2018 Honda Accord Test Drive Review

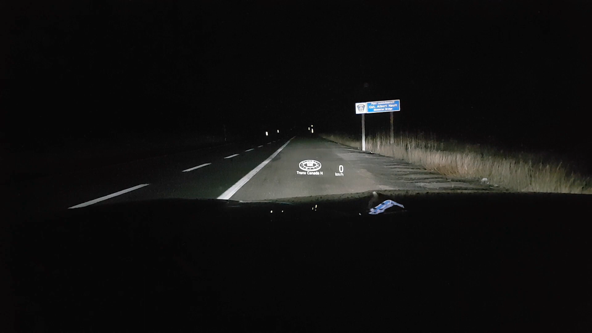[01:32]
I'll note that this display is more vivid and detailed and clear than a similar unit I recently used in a 200 grand BMW. And I love that you don't get any background light from the projection screen bleeding in around the display either. It just makes it look really crisp.
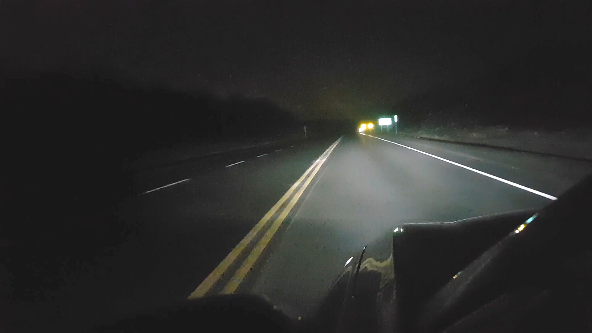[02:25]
So even the base model Accord LX at under 27 grand gives you access to world-class lighting.